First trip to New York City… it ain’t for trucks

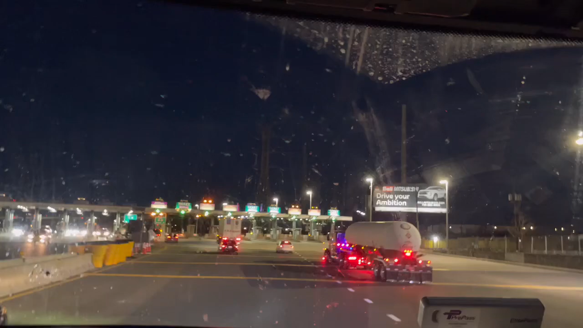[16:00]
Keep left to I-95 north. Keep left to I-95 north.
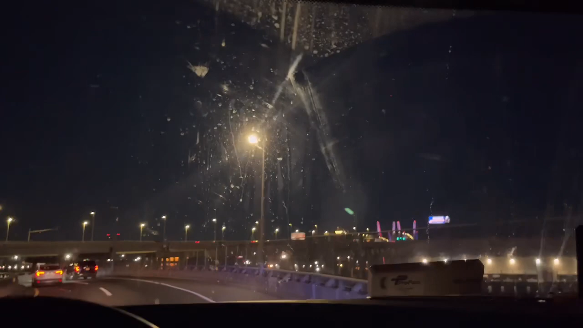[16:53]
Y'all see that. You see how people drive up their ring? It don't make no sense. In one quarter mile, keep right toward cars, trucks, buses. Gotta clean my windshield tonight. I'm gonna get back with y'all.
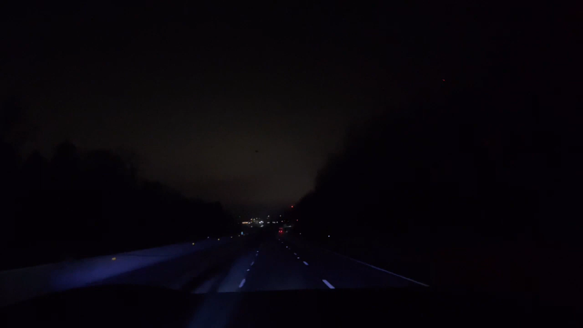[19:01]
It's where I get the most time though, because even if I just went to sleep, it just went good. Nighttime would be so peaceful. Nobody on the road. Nobody on the road. Nobody but trucks and booty cars.